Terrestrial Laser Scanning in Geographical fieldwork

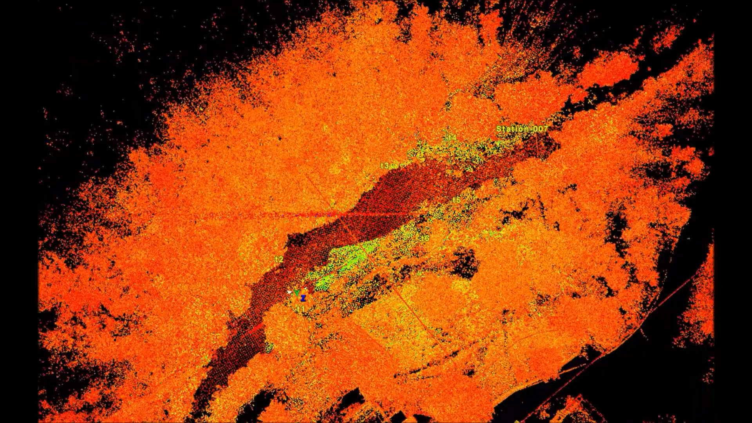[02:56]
Although the TLS is able to collect fast and dense data with only one person operating the machine, this surveying method does have its disadvantages.
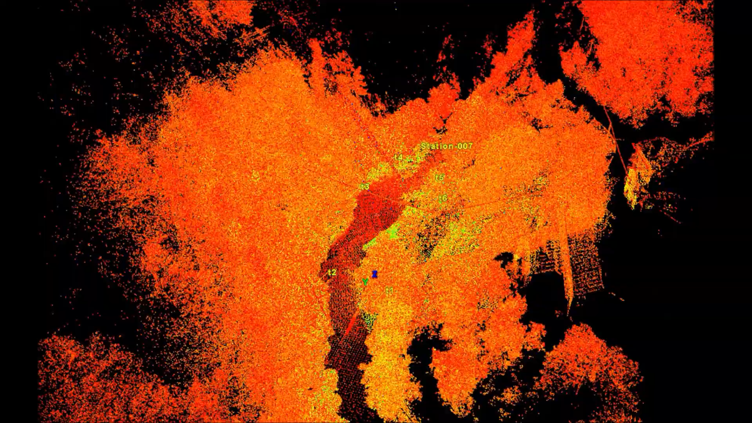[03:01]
For example, the terrestrial laser scanner is weather-restrictive as the wet surfaces can be too reflective for it to be able to receive a laser signal,
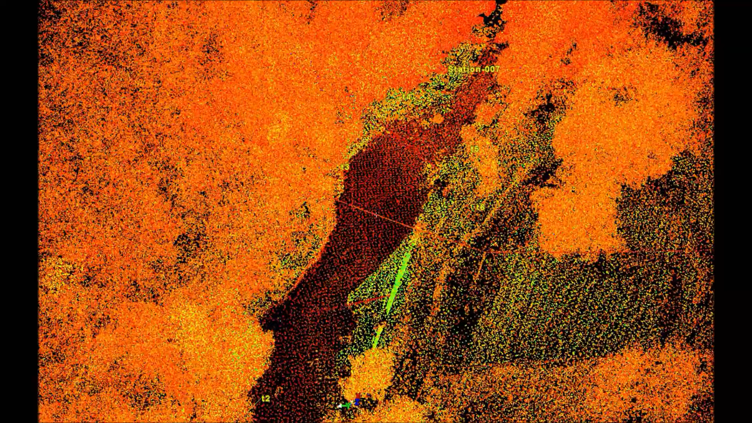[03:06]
and rain can also interfere with the laser beam.
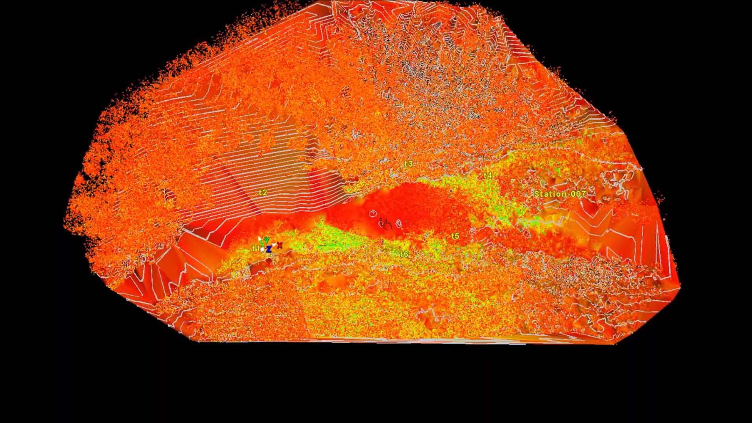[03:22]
The point cloud can then be cleaned to remove any unwanted points. Once the point cloud has been cleaned,
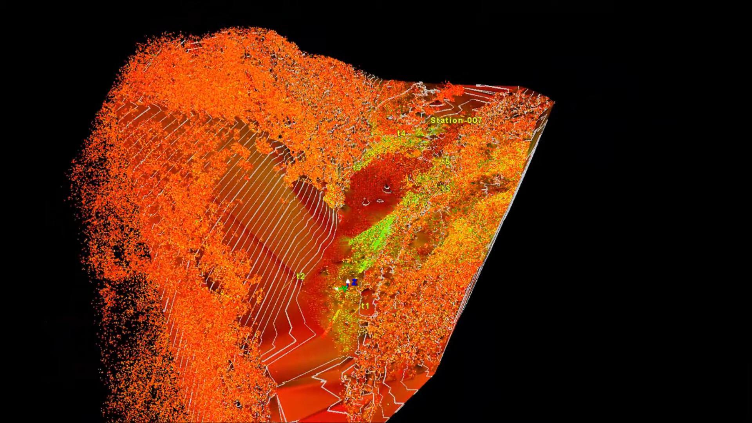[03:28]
it can then be interpolated to create a digital elevation model, which allows the topography of a site to be characterised.
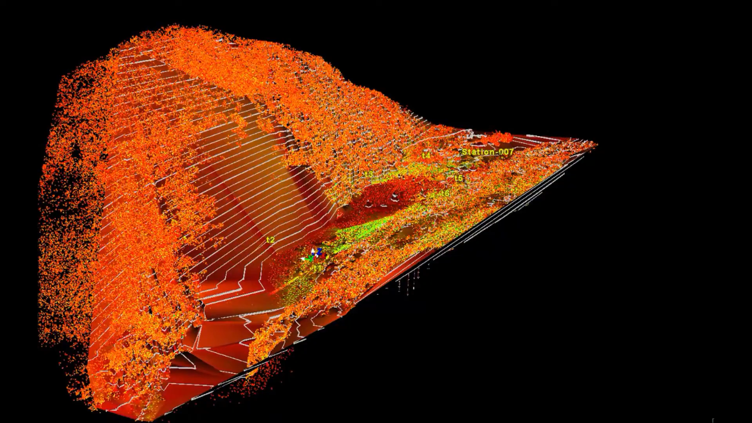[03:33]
These topographic models can then be used for habitat modelling, flood routing, flow hydraulics, and to monitor geomorphic change.